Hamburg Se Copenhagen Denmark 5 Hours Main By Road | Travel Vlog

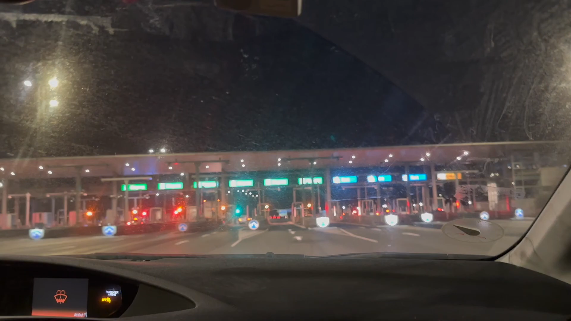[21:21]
आप देखिए ग्रीन हो गया, मजा आ रहा है, पहुंच गया।
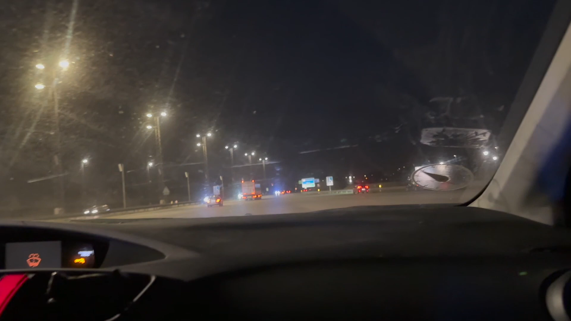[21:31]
वहां पुलिस खड़ी थी, पठान भाई थोड़े घबरा गए, कोई नहीं चलता है पठान भाई।
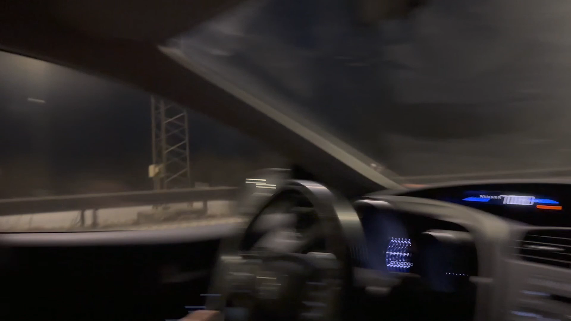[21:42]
आप देखे कोपेनहेगन, यहाँ लिखा है कोपेनहेगन, इसका मतलब है कोपेनहेगन।
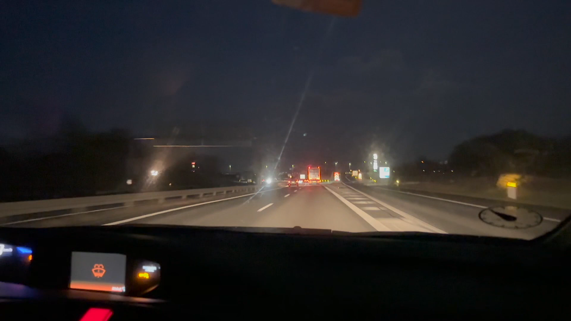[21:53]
दोस्तों हम कोपेनहेगन आप जा रहे हैं, जब हम पहुंच जाएंगे तब आप लोग बताएंगे।
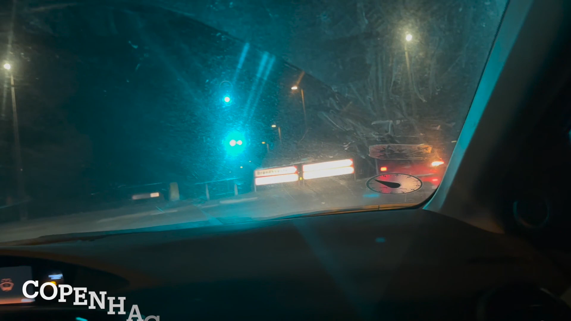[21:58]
दोस्तों देखो अब हम हाईवे की एग्जिट पे आ गए और कोपेनहेगन में आ गए वापस।